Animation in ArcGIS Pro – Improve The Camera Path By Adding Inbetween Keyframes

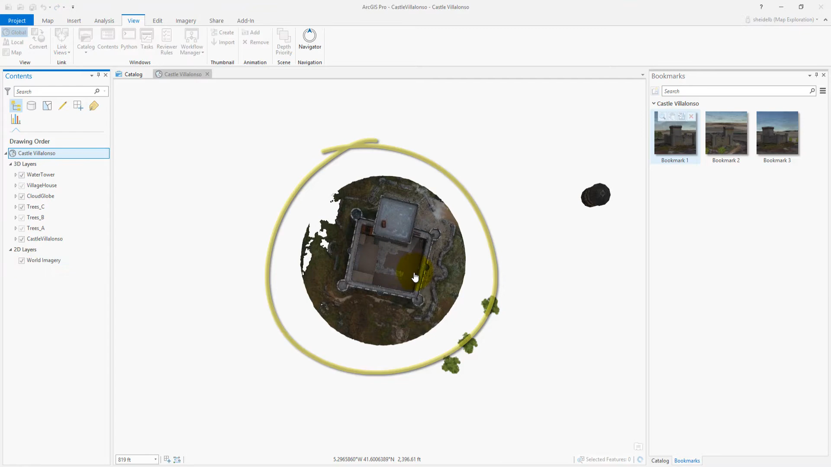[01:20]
So an arcing motion would be a great camera move to show the castle and its surroundings. So let's try to create a circular path around this castle for the camera.
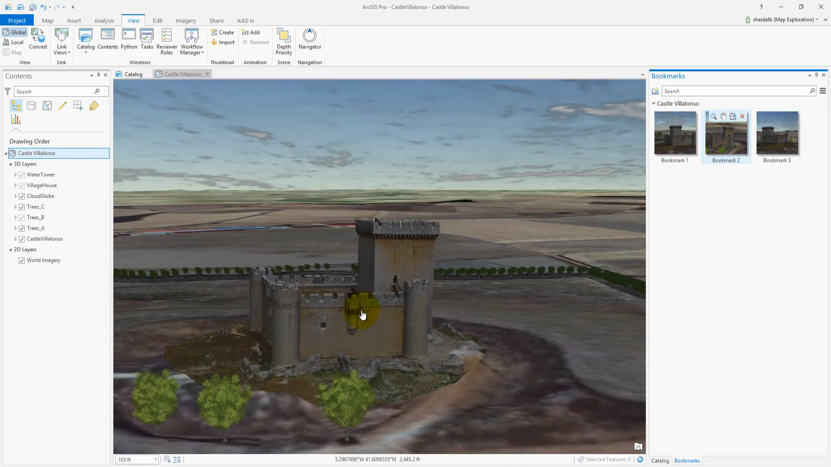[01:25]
To start, let's create three extreme keyframes.
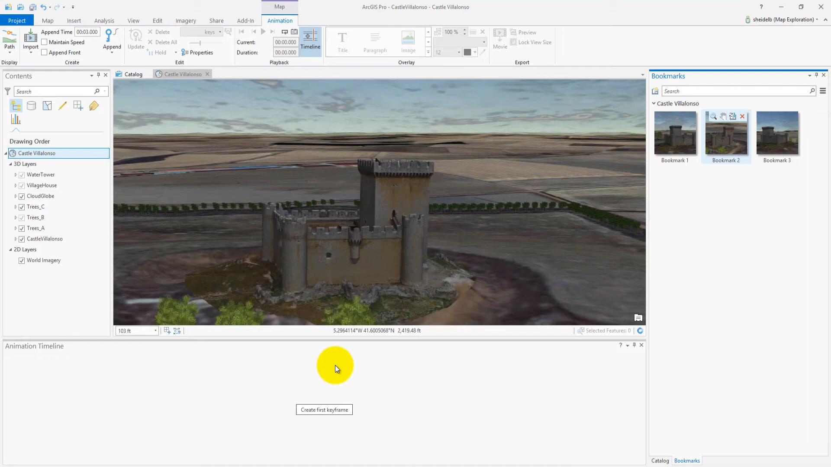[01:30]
Remember, the extreme keyframes are our fundamental keys to define the camera path. First, let's create the first keyframe on the side of the castle.
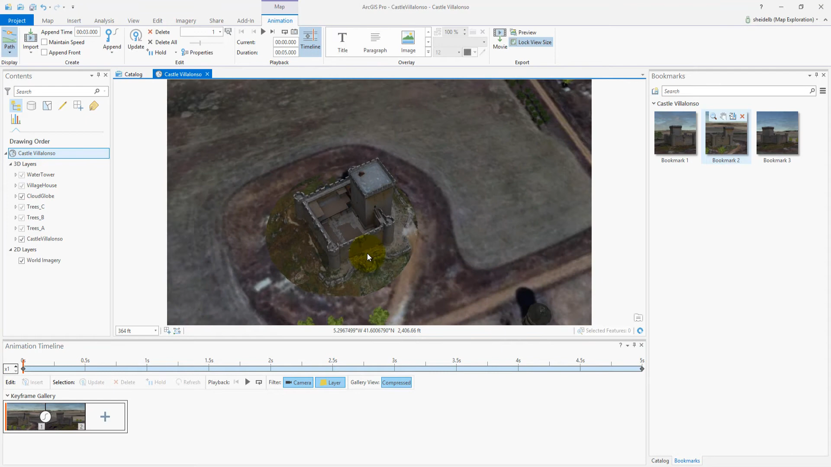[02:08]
As you can see, I am moving in a straight line between keyframe 1 and 2. This is the path right now, indicated by the display path.